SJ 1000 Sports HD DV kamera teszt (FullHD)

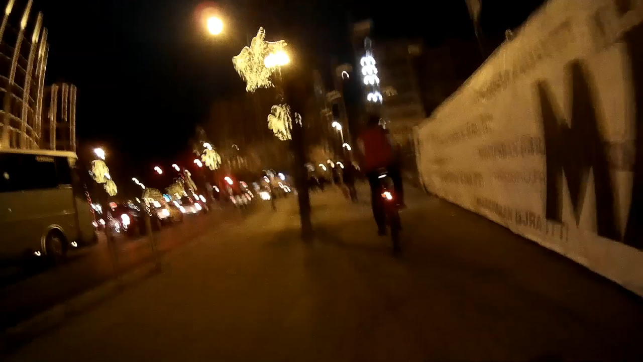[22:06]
Valószínűleg mennek a karácsonyi vásárba az emberek.
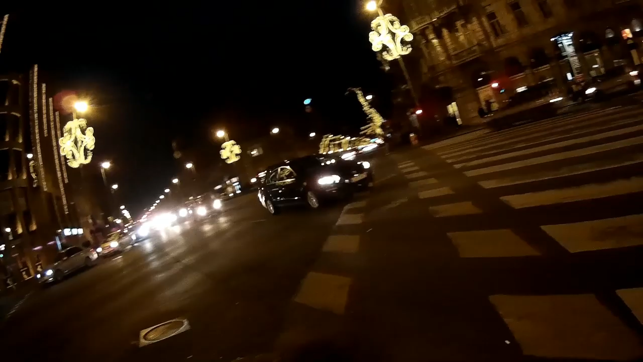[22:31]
Mindig egy olyan fél héterre vagyok a kamerát, olvaszta a forgalom zajam, ami áll a hatóban. Csak kiegyenesítem, mert minden a ferdél lenne fönt. Szerintem menjünk egy olyan 25-tel, és akkor meglátjuk a szélzaj mennyire befolyásolja.
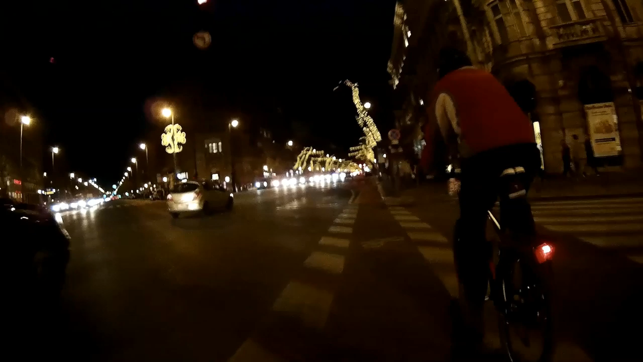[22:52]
Több rák volt, több rá szokott egy két. Miért ennyi húzódik? Gyorsabban megy.
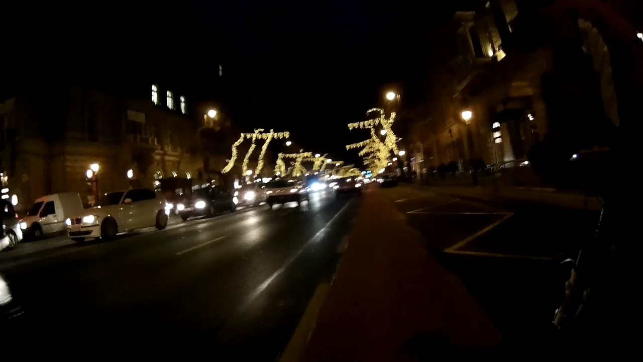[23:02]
Megérített egy jó fej autóság, és akkor még mehutat. De nem szőke volt. Ez barna nő volt, nem? Előtt csak 22. Ó, Porsi.
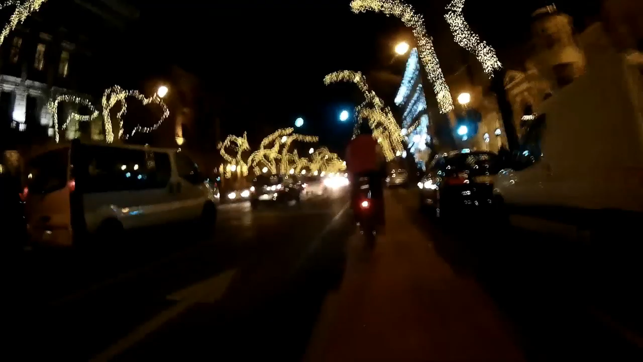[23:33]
Ó, de jól néz ki ez a kivilágítás. Atom belátszik a kamerába, itt jobb oldalt. Ú, de elhúzom belül. Egyébként talán ilyen normál hangjelőre beszélhetek most. Tehát picit hangosabban a sebességvámor miatt.
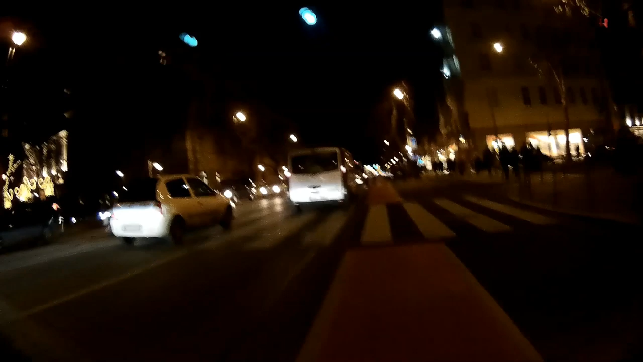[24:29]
Aztán egy gyorsanállás. 28-at most így tartom, a következő lámpáig.